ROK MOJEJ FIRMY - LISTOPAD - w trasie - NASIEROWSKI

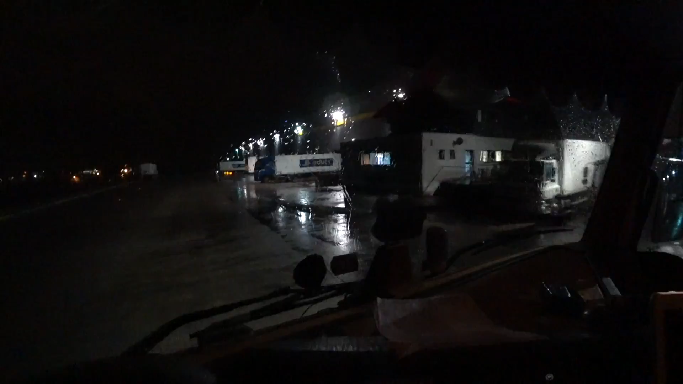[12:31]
25 czyli tu jest biuro i tu pewnie będę wchodził